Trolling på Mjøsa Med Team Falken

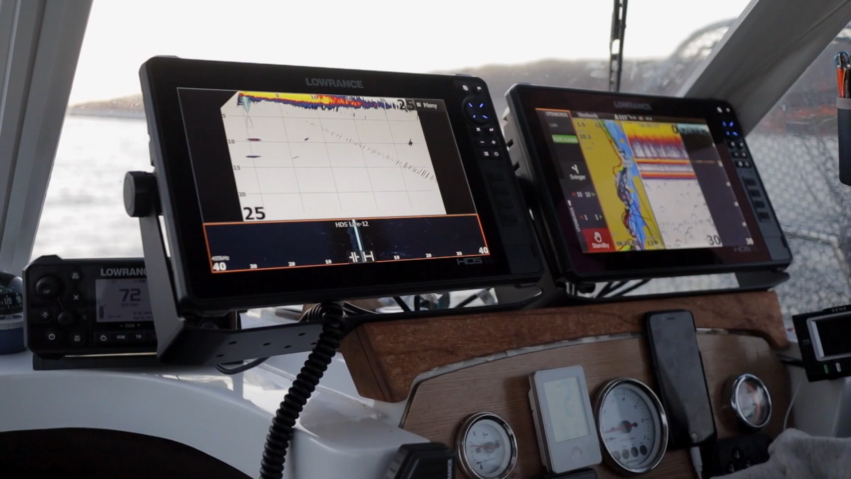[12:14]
Jeg bruker ikke penger på jakt, rifler, børsa og ammunisjon. Jeg bruker penger på fisking. Så her er 2. Da var det en Sundance Live 12. Og så er det en HDS Carbon 12. Men Carbon, den går da som radarmaskin. Og skal i utgangspunktet utelukkende også brukes til det.
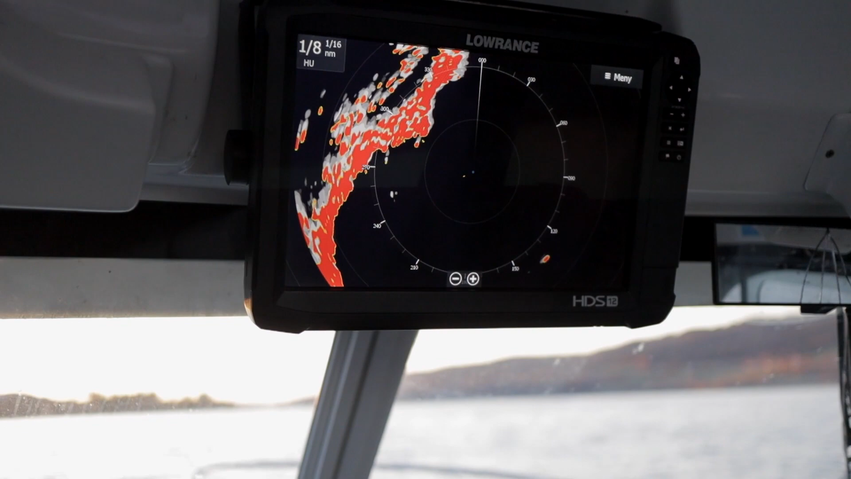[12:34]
Så på dager hvor det ikke er mye båter ut,
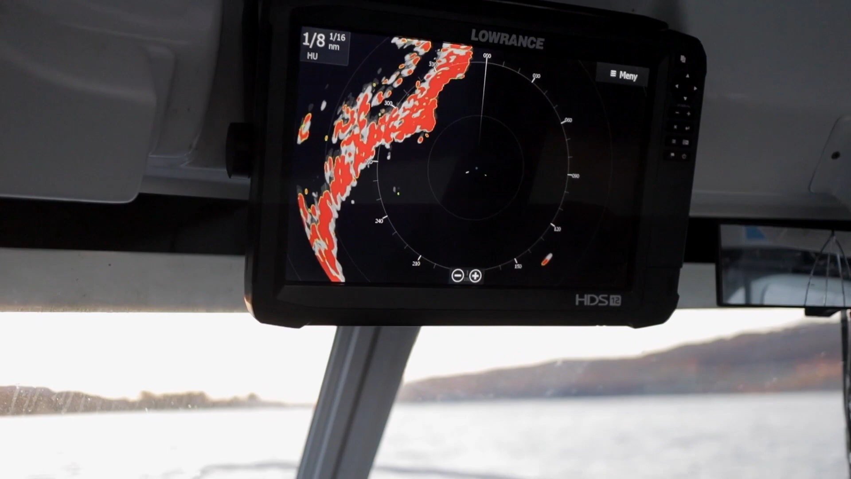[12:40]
eller på dager hvor det er sol og fint vær,
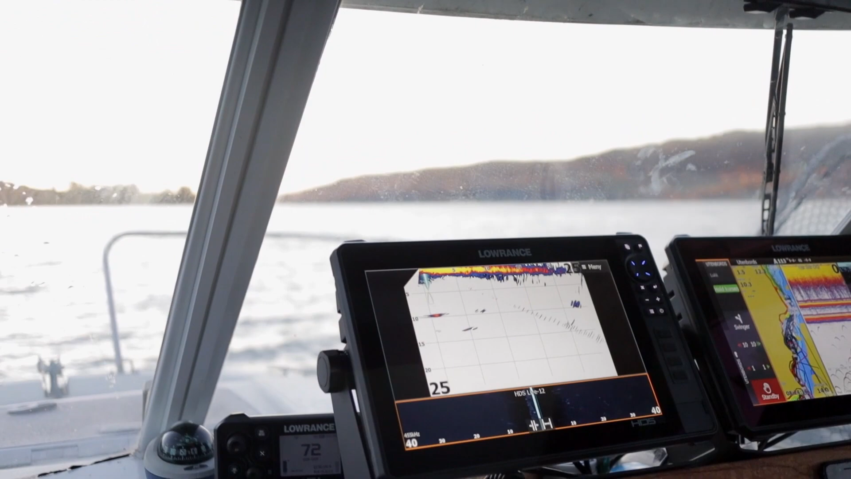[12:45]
så det er ikke alltid jeg bruker radaren, men en funksjon som er kjekk å ha på radaren når du er ute og fiske,
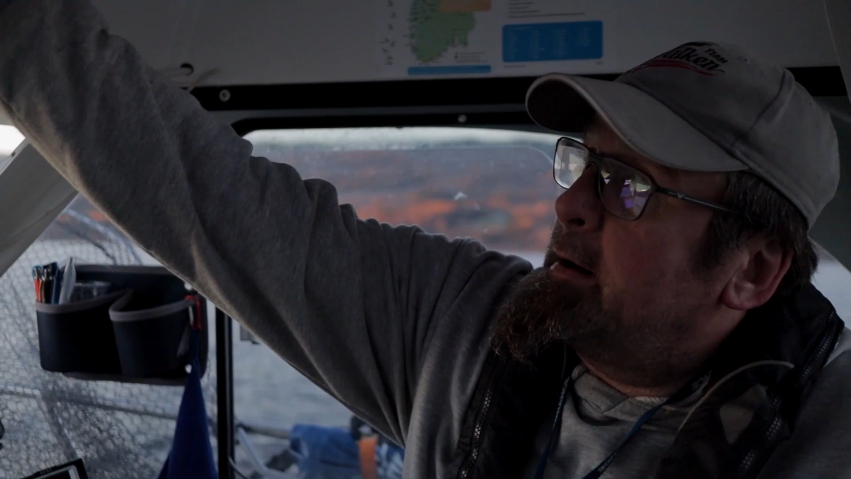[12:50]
det er uansett når du skal stå ute sånn som jeg gjør,
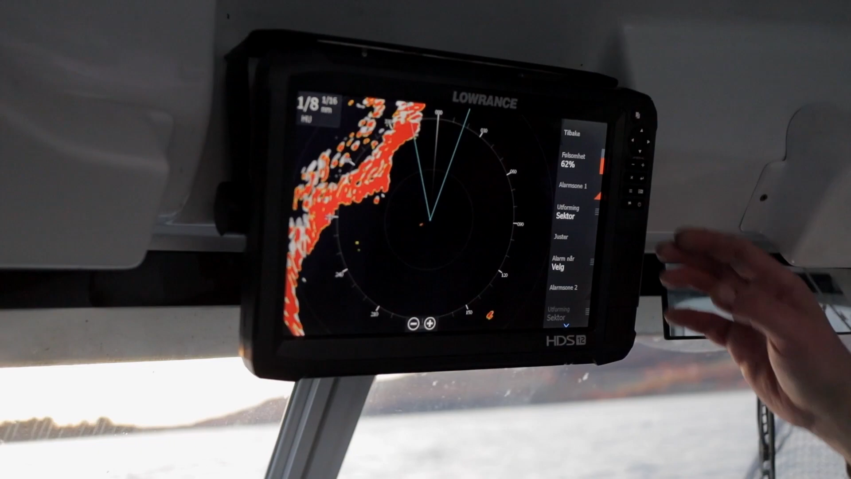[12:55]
det er å sette opp en alarmzone,
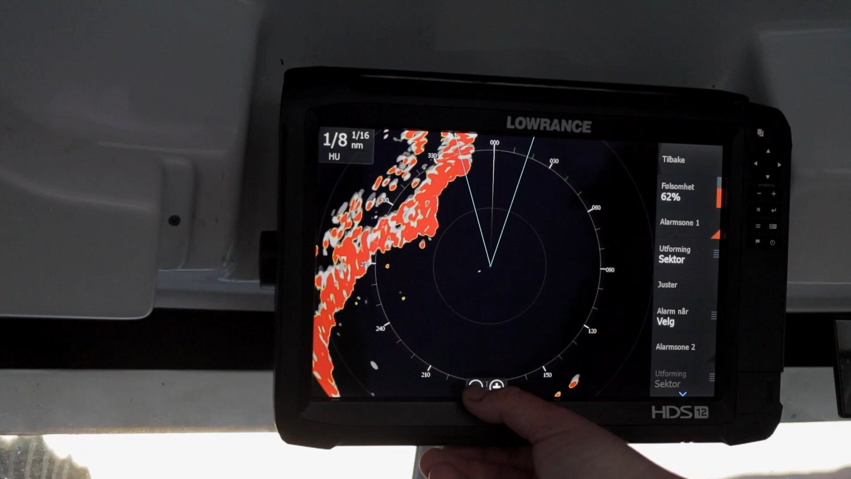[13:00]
sånn at du får beskjed hvis en båt nærmer seg fronten din, hvis jeg står med ryggen til.
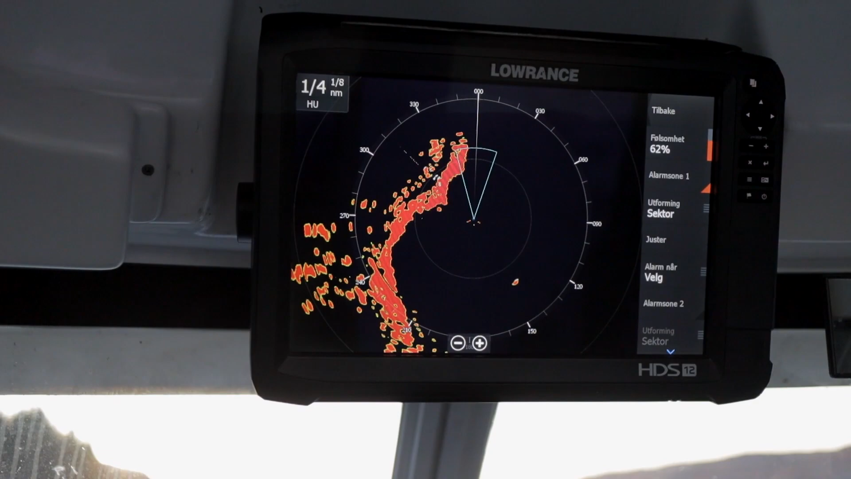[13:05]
Da vil jeg få alarm på skjermen min,
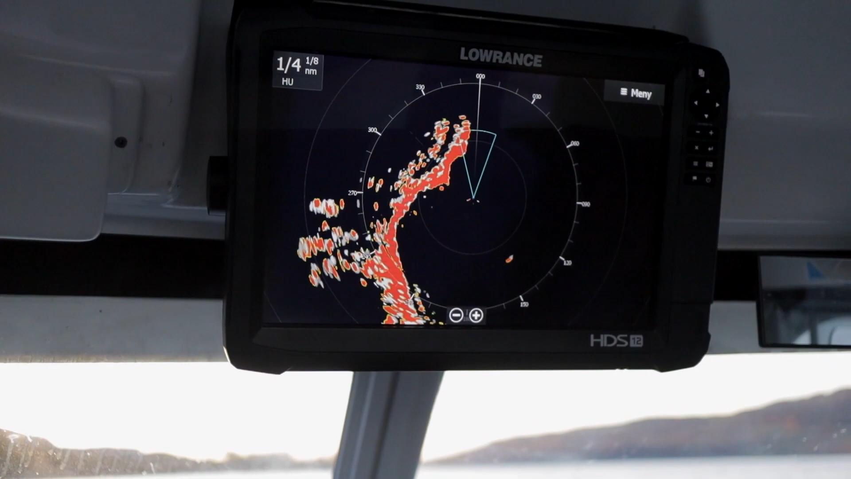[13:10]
som gjør at jeg kan få hjelp til å se fremover, selv om jeg står bakover og kikker.
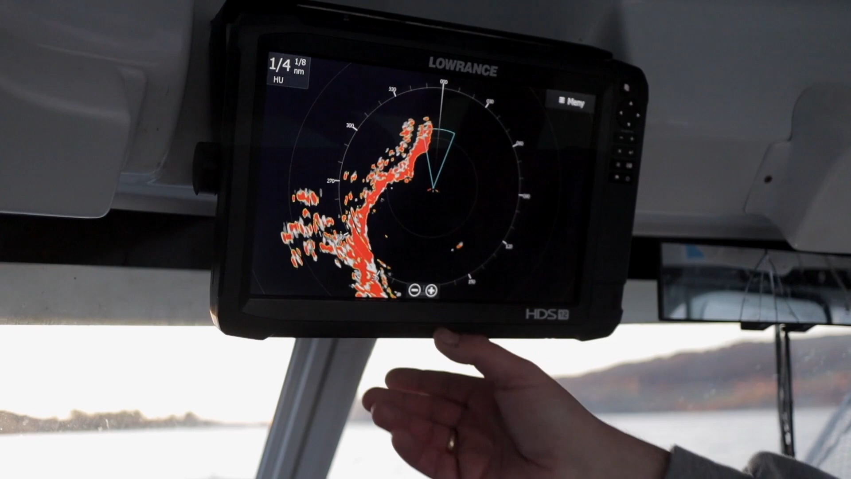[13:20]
Og så er det klart at når du for eksempel på natta,
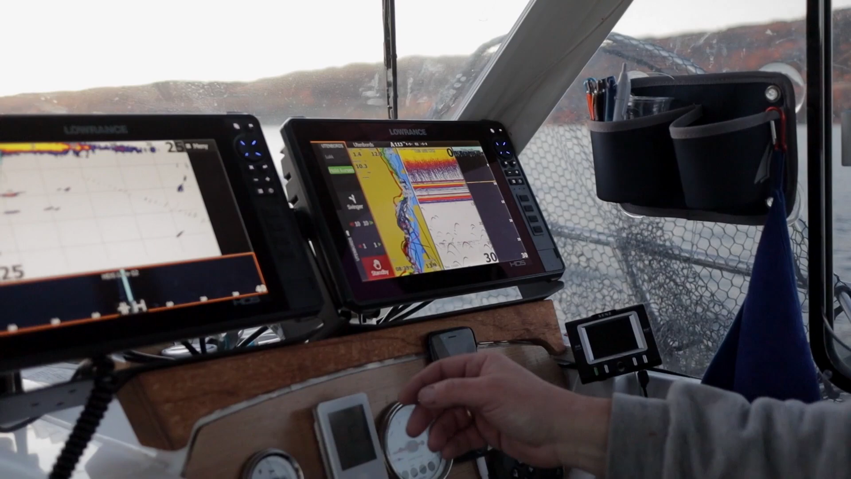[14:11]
det jeg kaller hovedenheten min først. Jeg har en autopilot som jeg kan styre.
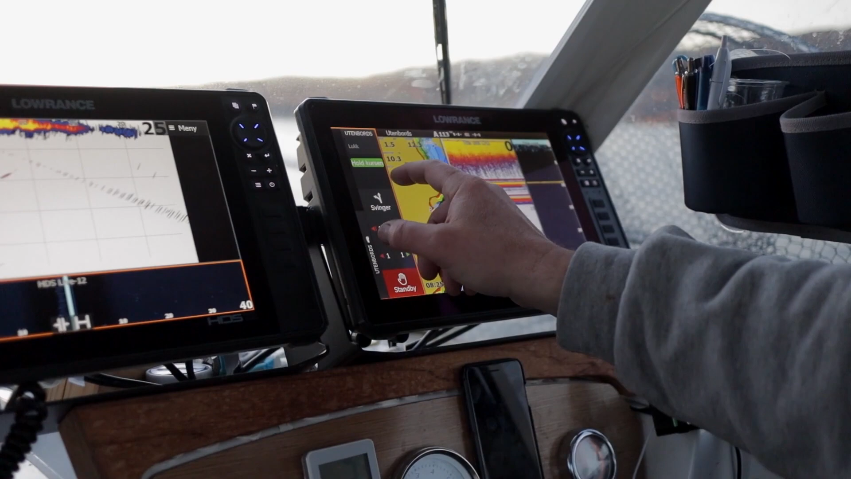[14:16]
Jeg kan sette den opp til å kjøre mønster, spiral, jeg kan sette navigasjon, jeg kan sette ruta, jeg kan gjøre alt sånt.
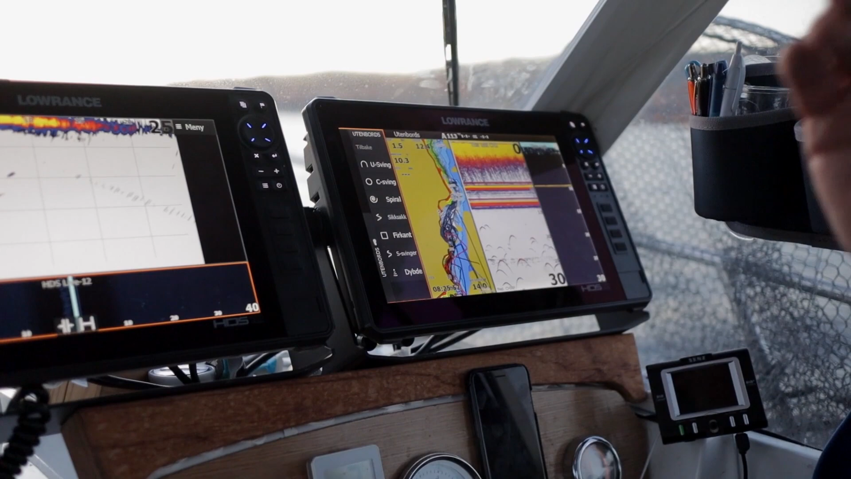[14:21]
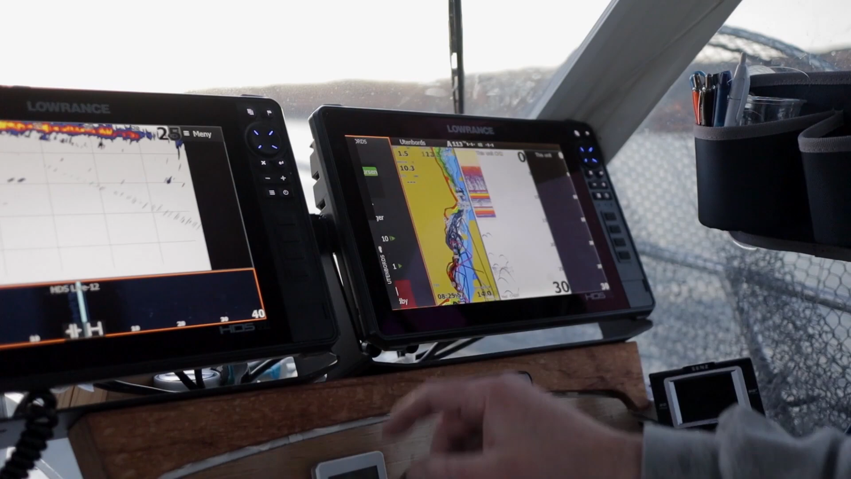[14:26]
Det er da ene biten som jeg har på min skjerm. Så har jeg et kart. Som da er fra Team Kolibri, som jeg samtidig logger på selv for å ha
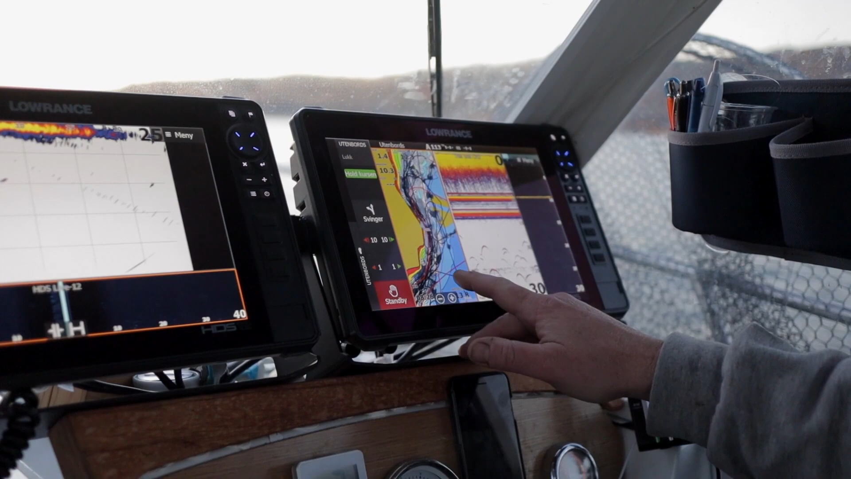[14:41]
på et 100% kart.
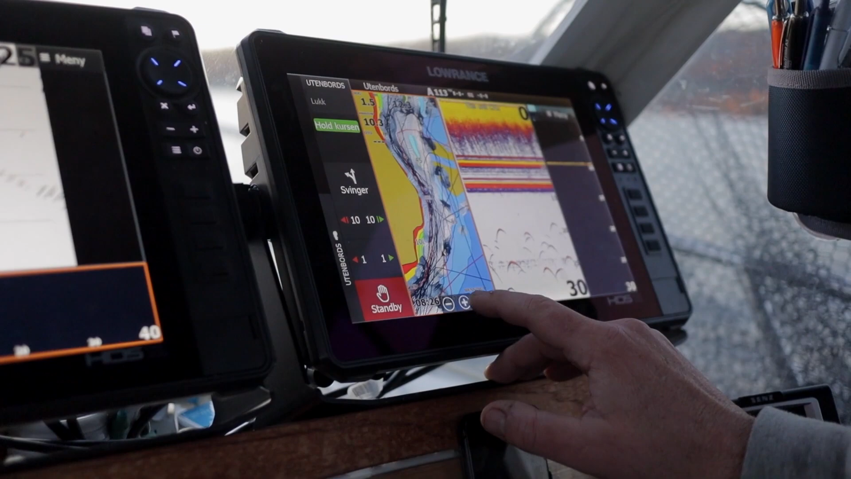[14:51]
Så ser vi at noe er fra det gamle kartet, og noe er noe som er logget selv.
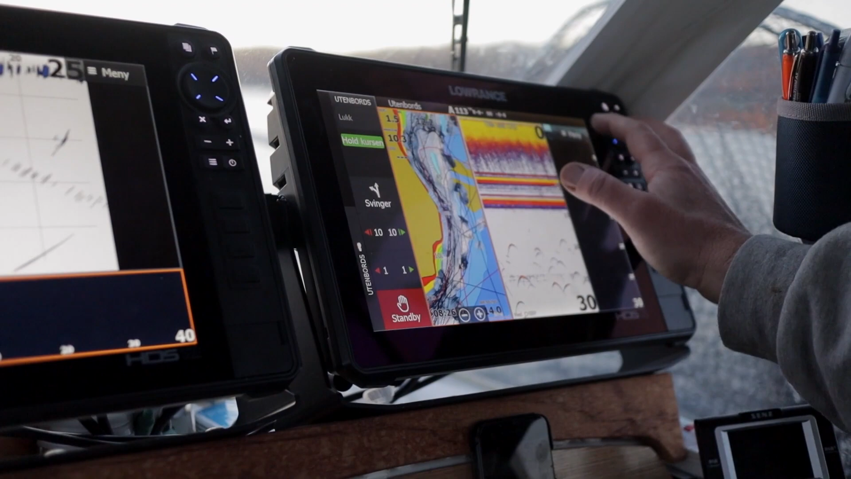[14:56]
Hvordan logger du? Jo, du går og aktiverer Genesis Live.
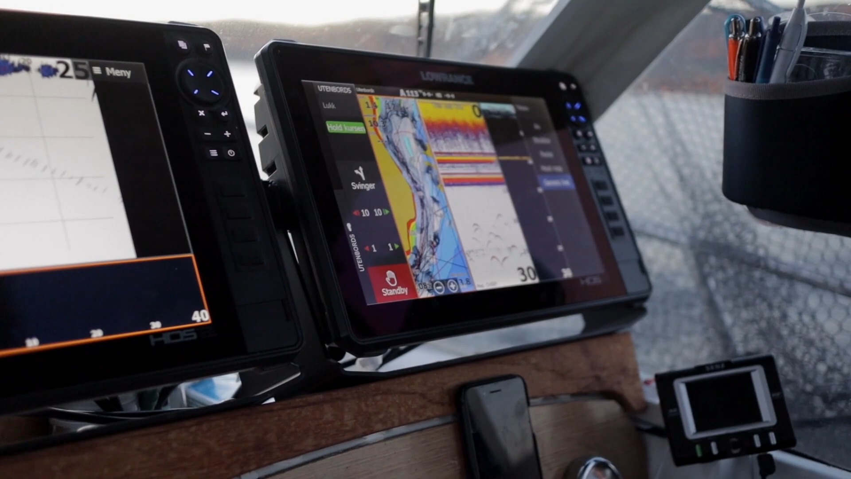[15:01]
Så kan du hele tiden oppdatere kart, eller lage kart på nye sjøer. Sjøer som du aldri har vært på, sjøer som du ikke får kjøpt kart på. Så du har muligheten til kreere ditt eget kart oppe på en minnebrikke, hvis du ønsker det.